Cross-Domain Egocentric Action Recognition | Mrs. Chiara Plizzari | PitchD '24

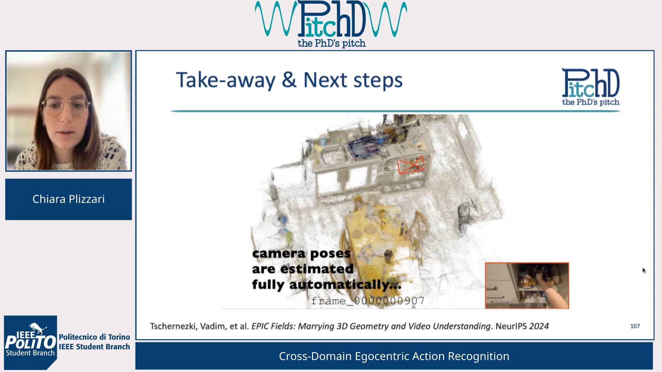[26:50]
example of a new data set which has been recently released so you can see the reconstruction of the environment in which the activities are recorded and on the bottom you can see the partial observations taken from the camera so one could match the partial observation obtained from the device with a
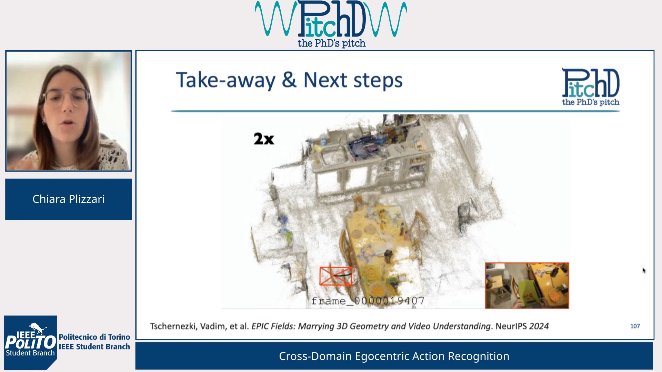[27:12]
complete observation of the 3d environment and i want to thank all my collaborators in turin and